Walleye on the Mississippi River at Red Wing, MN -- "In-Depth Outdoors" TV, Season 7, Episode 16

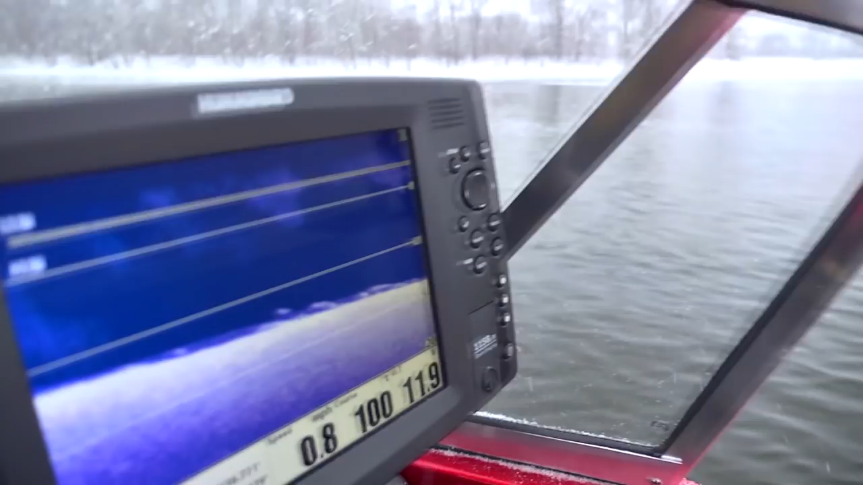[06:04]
Well, there they are. There's a little better one. That was that was a kapow.
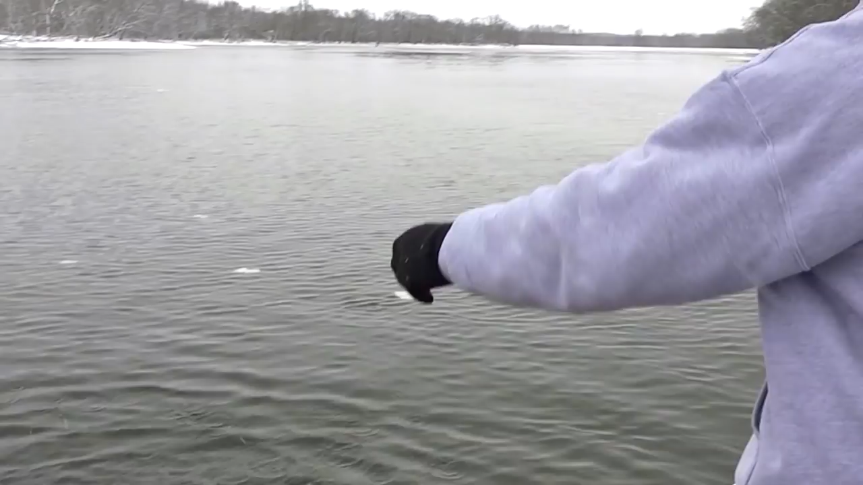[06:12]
Definitely a wake-up hello. A little better fish.
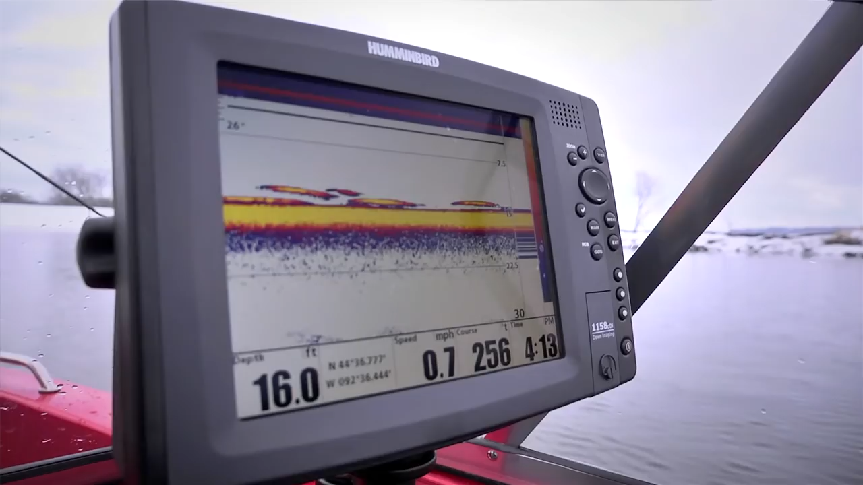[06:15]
On screen: depth 16.0 ft, speed 0.7 mph
There's a lot of fish right on that break here. Oh, come here, girl. Nice, healthy, fat, thick fish. Can't ask for much more.
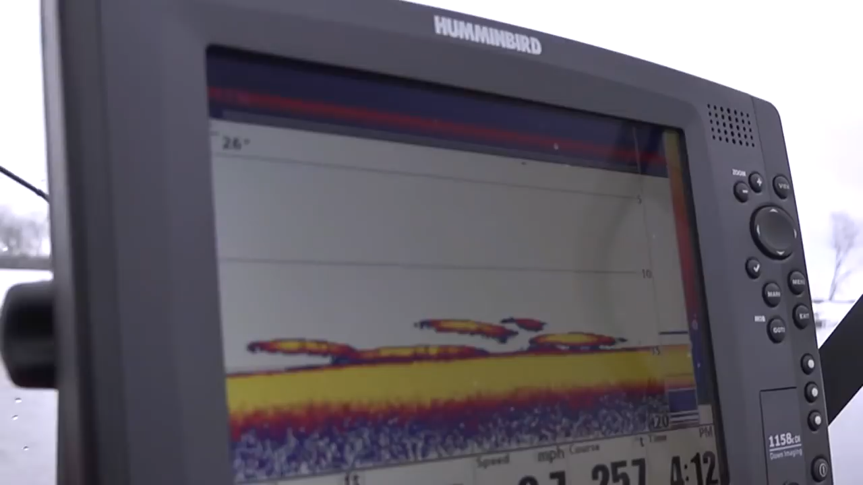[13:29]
We're coming up on that sand now. I would imagine you'll start seeing fish here in just a little bit.
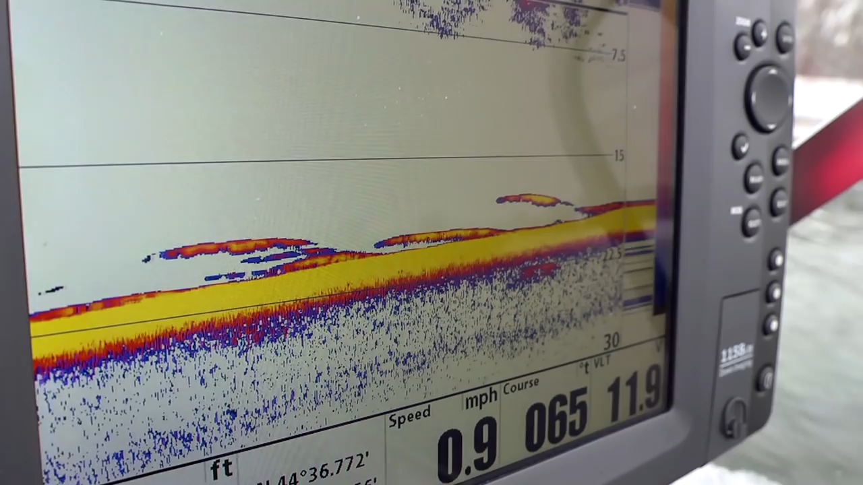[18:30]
On screen: speed 0.9 mph
It's gonna get good. Got him. Not a big fish, but not a resident of Dinky Town either. Eric's got one. A little better fish, nothing.